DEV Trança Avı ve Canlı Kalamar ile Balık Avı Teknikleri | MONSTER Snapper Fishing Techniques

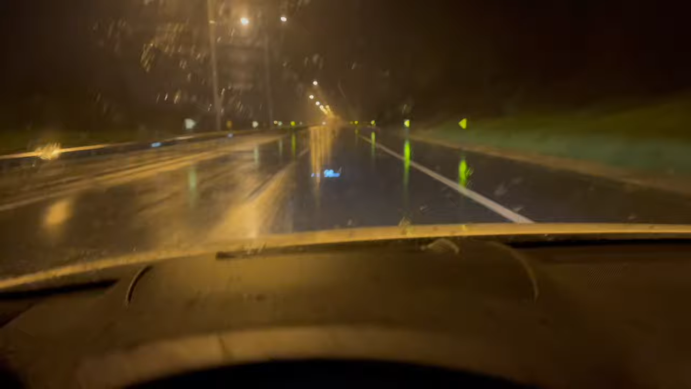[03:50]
Ama biraz bozuk yağmur. Sıcaklık 2 dereceye kadar düştü. Her an kar yağabilir. Kar bekleniyordu zaten. Bakalım. Kabatepe'ye gidiyoruz.
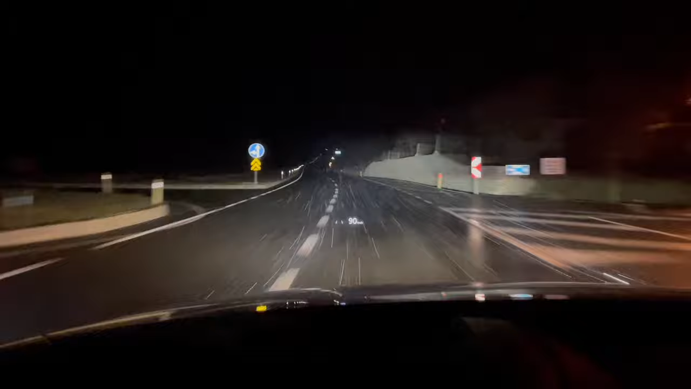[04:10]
Arkadaşlar Kabatepe limanına vardım. 4,5 saat sürdü.